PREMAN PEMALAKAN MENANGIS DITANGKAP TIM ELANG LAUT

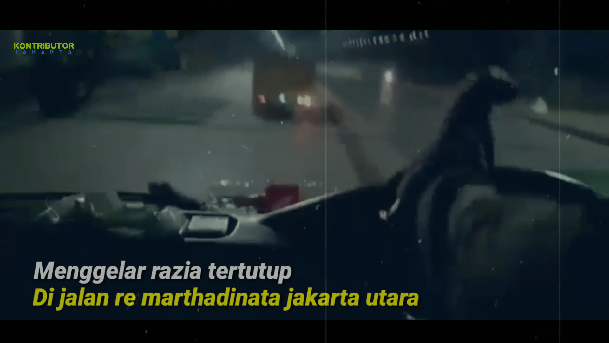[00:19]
disini satu belokan itu yang mobil badan itu ada
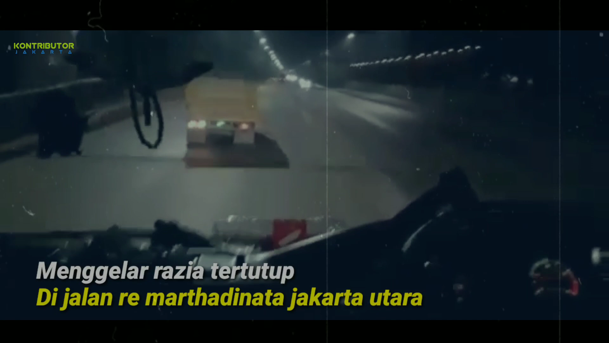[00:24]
juga sih Oh walaupun mobil lurus juga